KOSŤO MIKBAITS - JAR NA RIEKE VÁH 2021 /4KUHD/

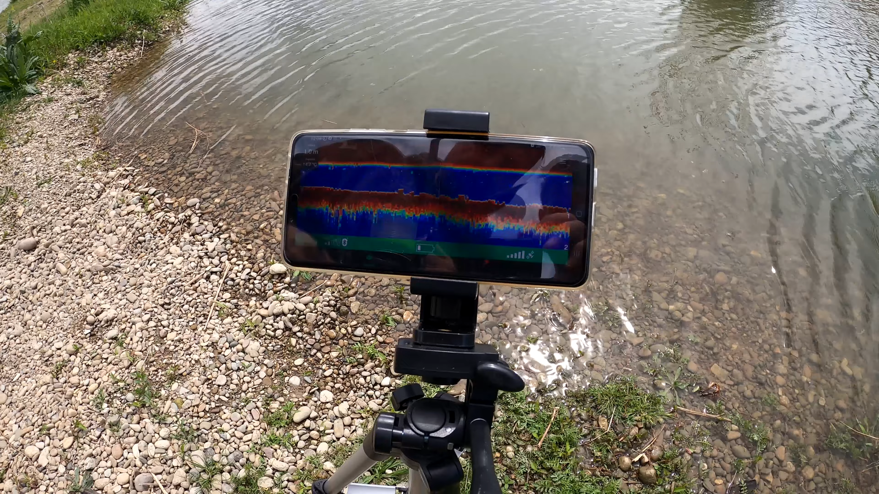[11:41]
Sonar obsahuje takisto GPS, podľa ktorého si potom vieme urobiť mapu dna. Takže úplne super to vykresľuje a veľmi mi to pomohlo.